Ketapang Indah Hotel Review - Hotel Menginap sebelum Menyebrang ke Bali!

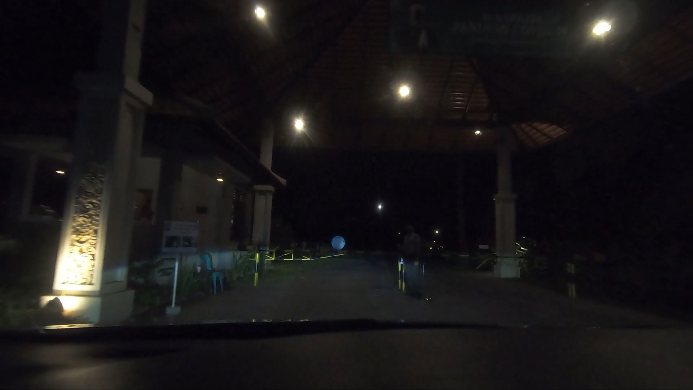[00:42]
Saat tiba di pintu masuk hotel, kita disambut oleh security dan ini bener-bener gelap. Tapi jujur aja menurut aku walaupun gelap disini tuh gak ada kesan horornya.
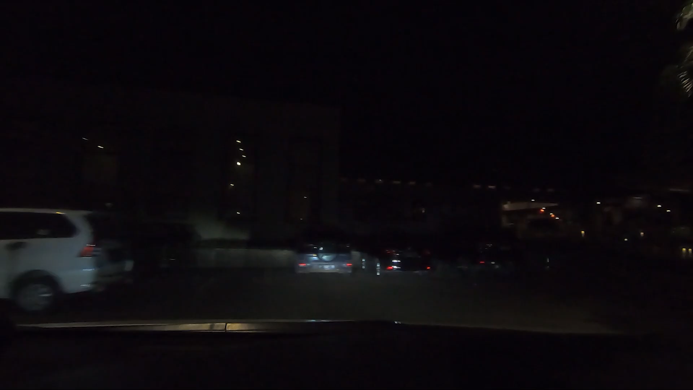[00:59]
Ketika tiba di lobby hotel, kita langsung dibantu sama petugasnya.
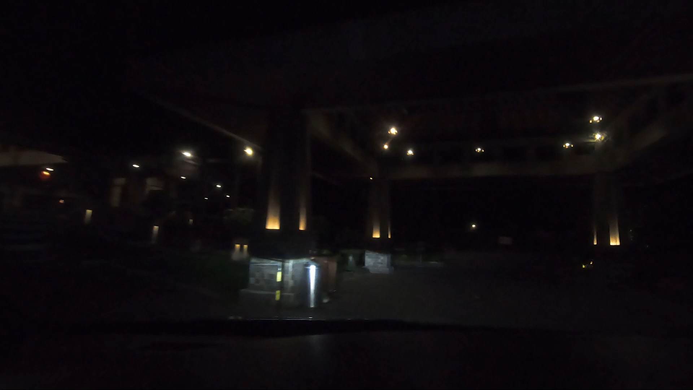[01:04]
Dan petugasnya menurutku itu termasuk cekatan untuk membantu mengeluarkan tas atau koper menuju lobby.